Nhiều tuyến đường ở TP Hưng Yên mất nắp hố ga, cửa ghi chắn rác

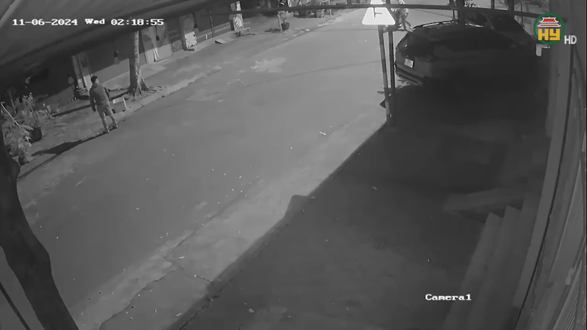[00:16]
Theo camera an ninh của các hộ dân ghi lại, vào rạng sáng ngày 6 tháng 11 vừa qua, lợi dụng đêm tối, đường vắng, hai nam thanh niên đã lấy cắp 4 cửa ghi tại khu vực các tuyến đường Nguyễn Văn Huyên, Nguyễn Huy Tưởng, địa bàn phường An Tảo.